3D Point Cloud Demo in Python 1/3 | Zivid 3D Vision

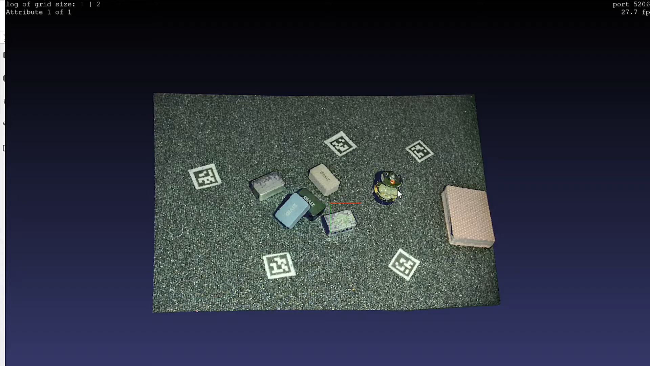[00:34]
If we switch to the visualization of this, you can see that this is actually a 3D point cloud with that same 2D information overlaid on top of it.
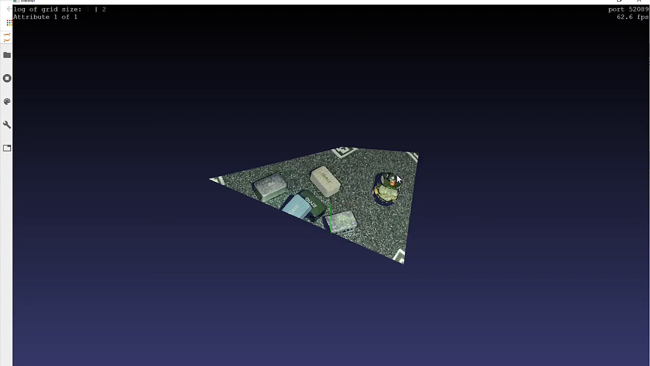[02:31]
And going to the point cloud, you can see we've done that here.